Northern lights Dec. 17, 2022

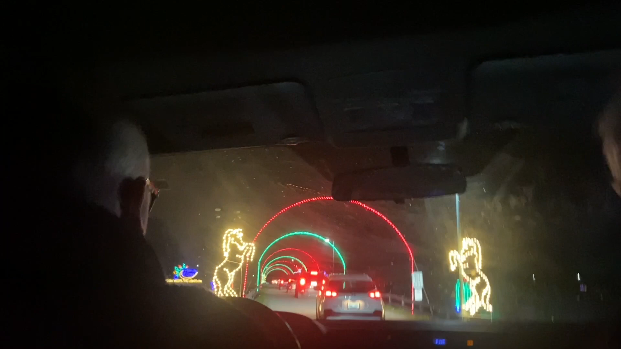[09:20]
Oh, look at that! Joshua, look! We are like entering a tunnel.